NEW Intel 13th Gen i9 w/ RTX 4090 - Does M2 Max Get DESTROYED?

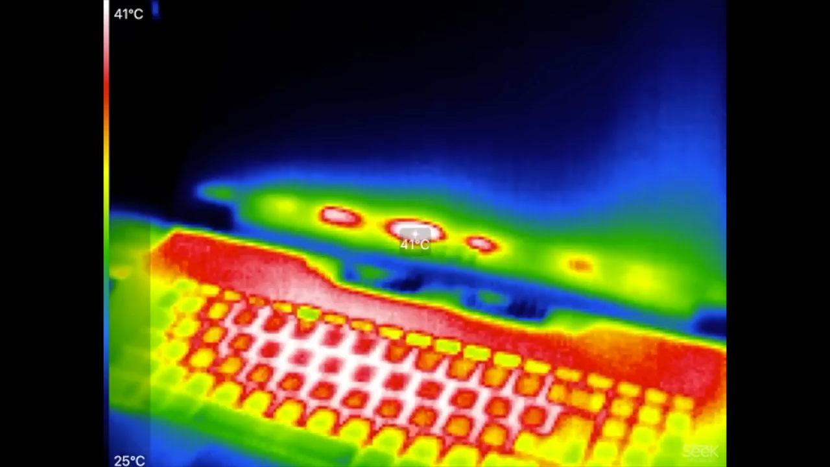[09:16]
On screen: scale top 41°C, scale bottom 25°C
Definitely not too bad. And on the Mac, 42, slightly higher.
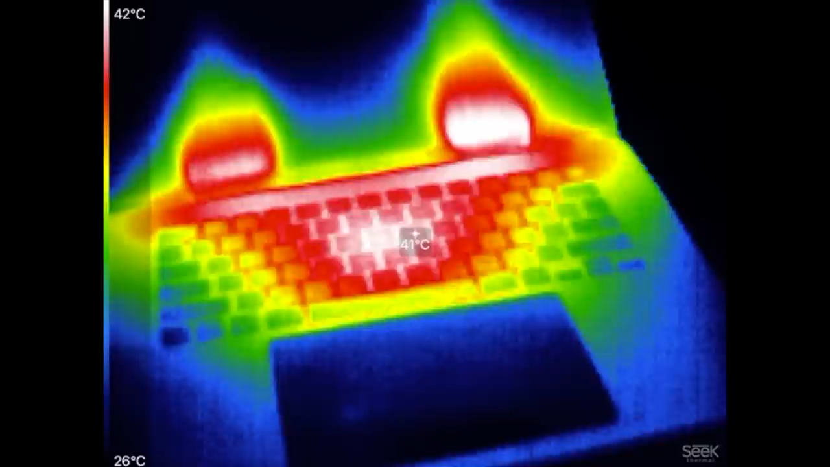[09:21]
On screen: spot 41°C, scale top 42°C, scale bottom 26°C
So this beast is doing a great job cooling down 130, 140 watts sustained, but it's just very loud.